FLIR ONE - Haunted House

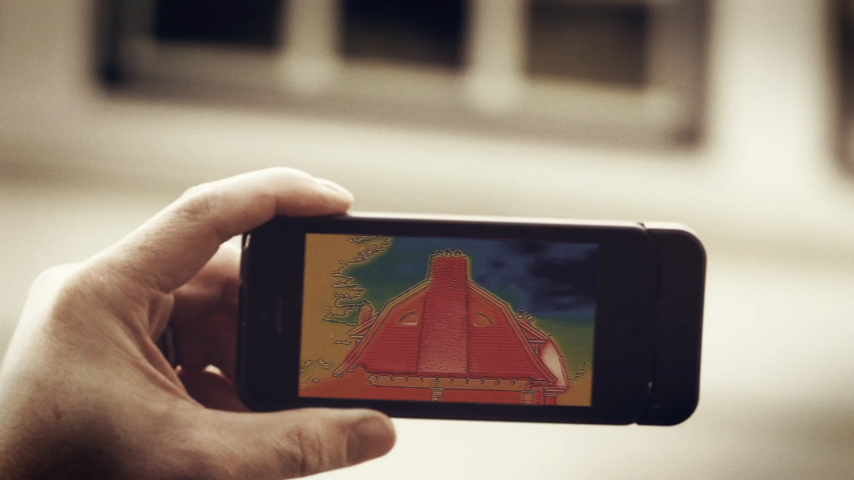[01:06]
Look how much heat is getting lost through the window frames. This place would cost a fortune in energy bills. Come on, honey.